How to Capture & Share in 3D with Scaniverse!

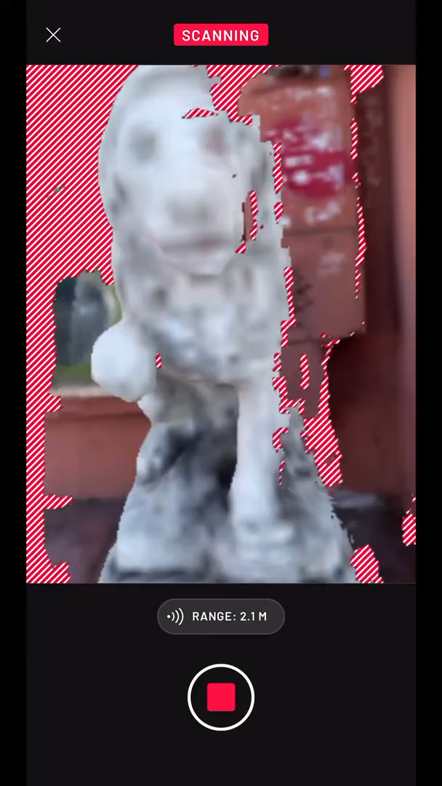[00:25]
The stripes can help you find areas that you've missed, for example around the base of the statue.
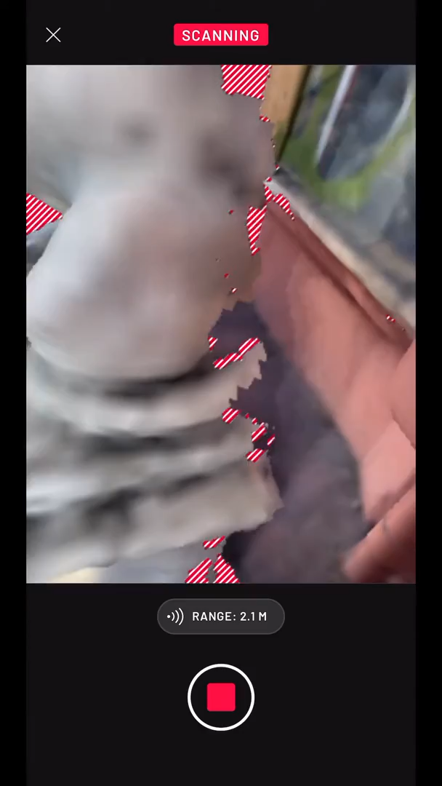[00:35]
As you scan, it's important to move smoothly. Abrupt motions can lead to misalignments in the scan.
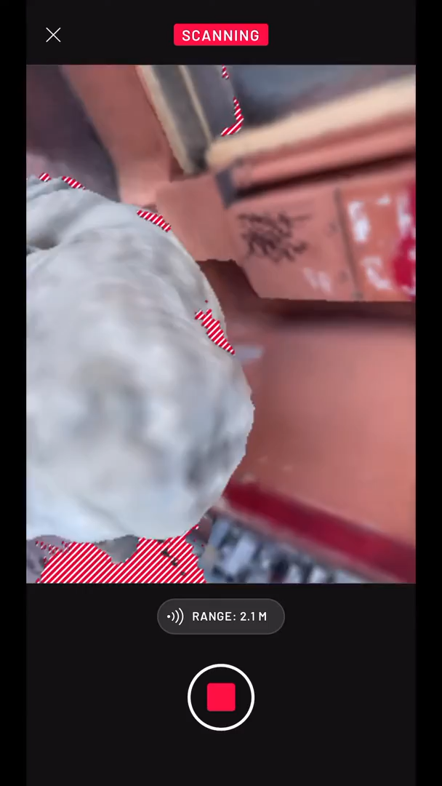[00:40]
You don't need to keep the camera upright. Scaniverse will figure out the correct orientation on its own.
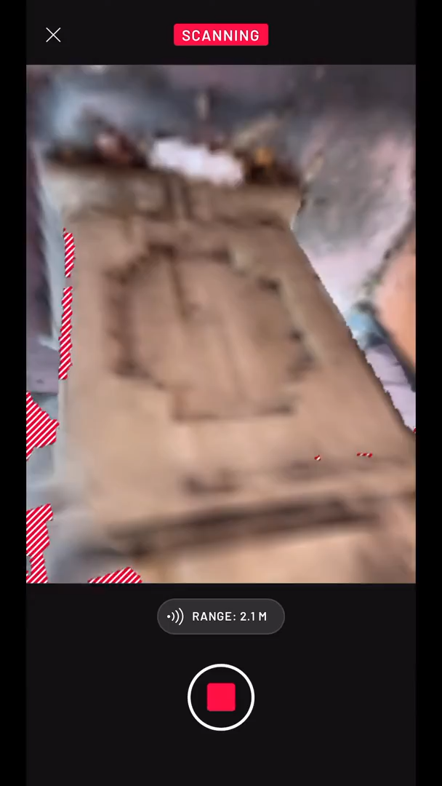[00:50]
Now that I've captured all sides of the statue, I can press the stop button to end the recording.
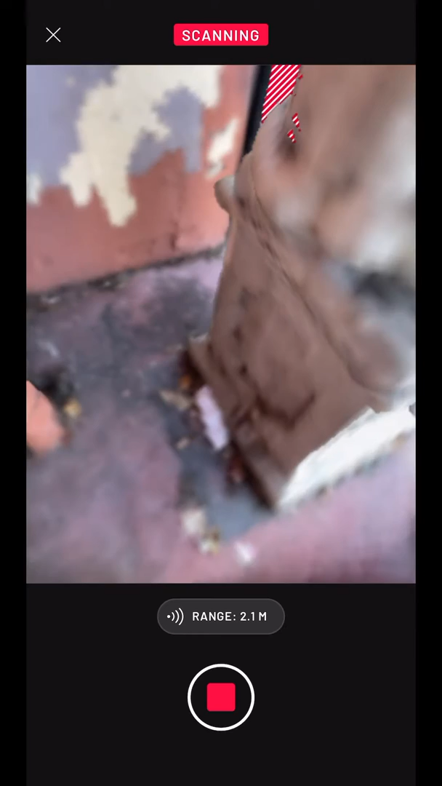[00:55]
Now I'll select a processing mode to finish the scan. Speed mode is the fastest. Area mode works best for rooms, buildings, and outdoor spaces, while detail mode delivers great results for people, objects, and anything with texture.
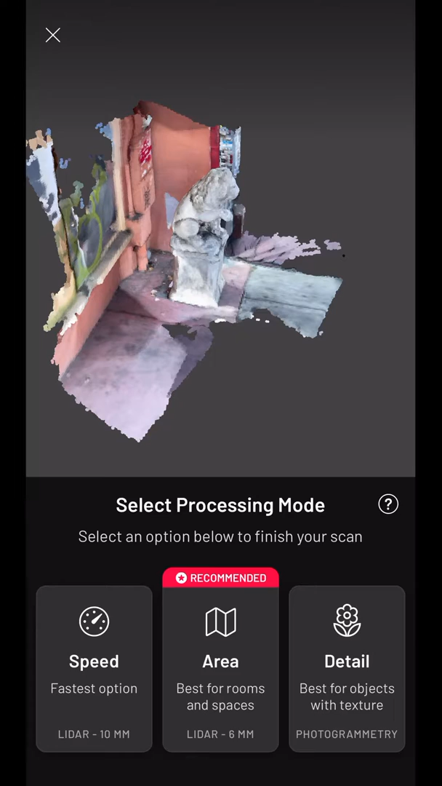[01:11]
I'll select area mode since it's recommended, though for a statue like this, detail mode would also be a good option.
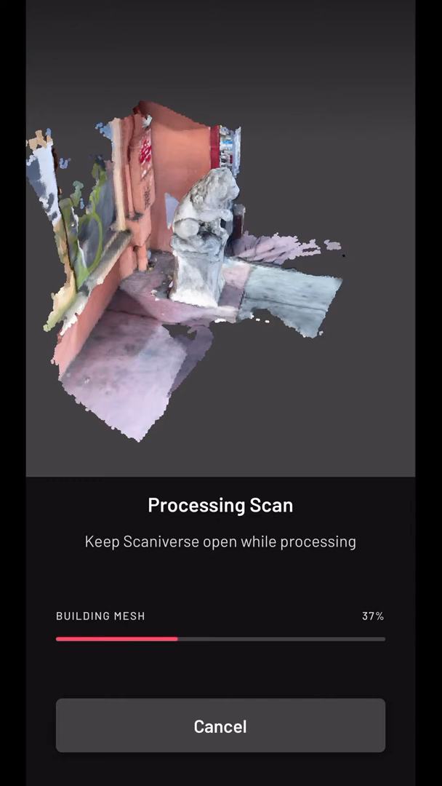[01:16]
While I'm waiting for the scan to process, I can look around the preview to make sure the geometry is reasonable.
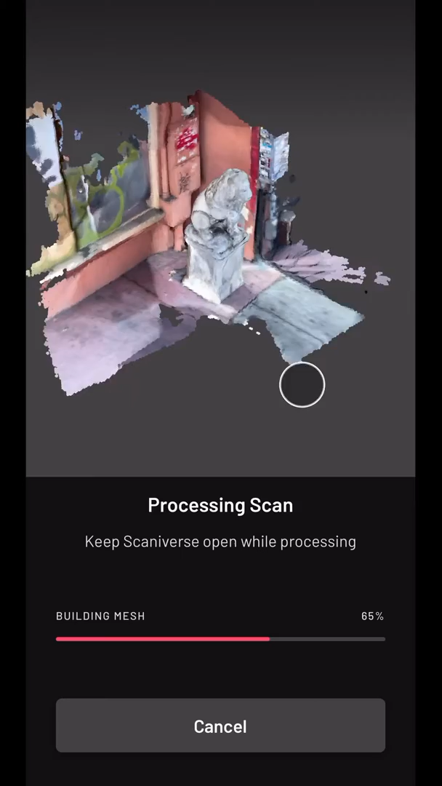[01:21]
Note that this preview will be at a lower quality than the final, processed scan.
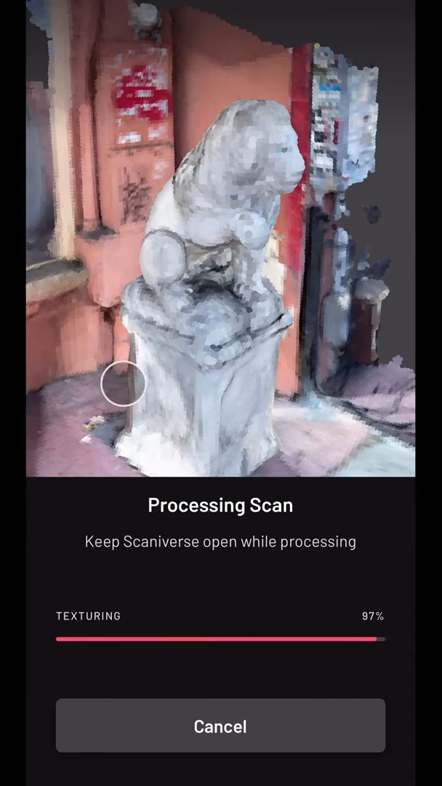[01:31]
When processing is complete, I can save the scan.
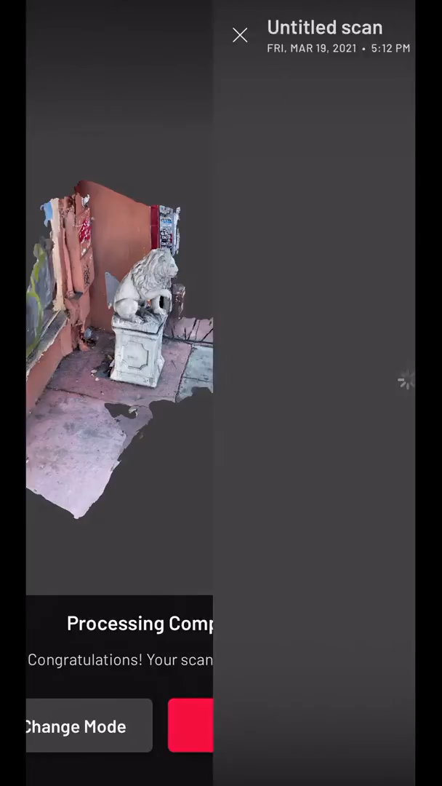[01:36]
Now, let's take a closer look. I can double tap to zoom in.